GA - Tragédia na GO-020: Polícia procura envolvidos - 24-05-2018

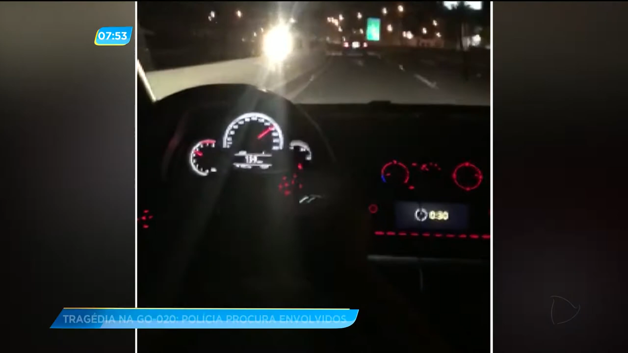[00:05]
mostram que os veículos estavam em alta velocidade.
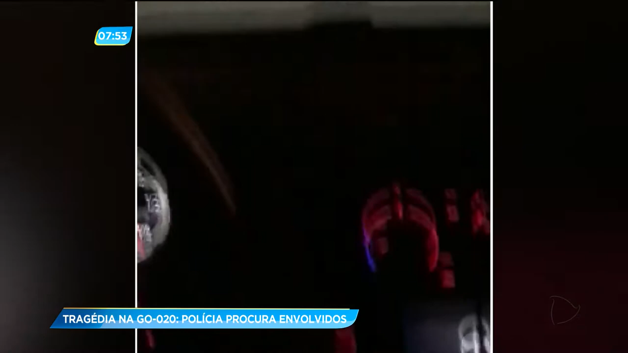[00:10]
Repare que o motorista acelera a mais de 150 km por hora.
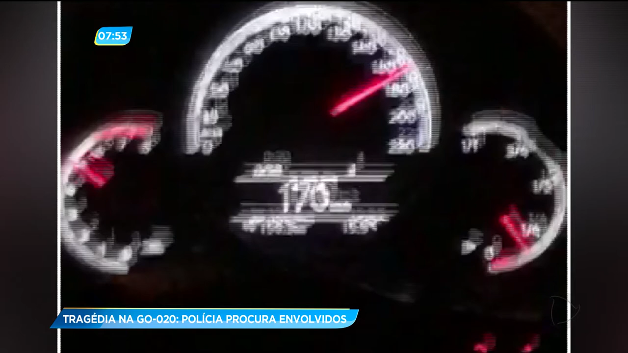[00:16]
Chega a quase 170, quando o acidente acontece.
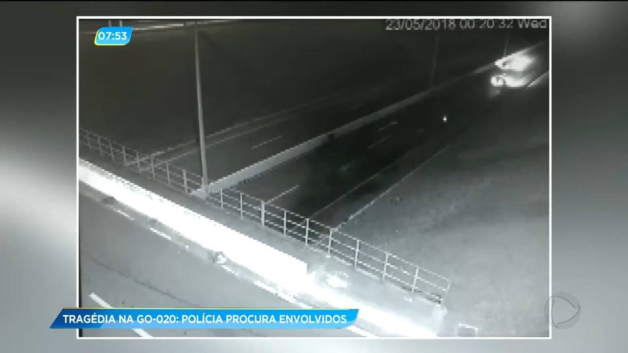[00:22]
As imagens das câmeras de segurança da rodovia registram primeiro o carro a mais de 200 km por hora. Logo em seguida, faíscas provocadas pelo capotamento do carro que estava logo atrás.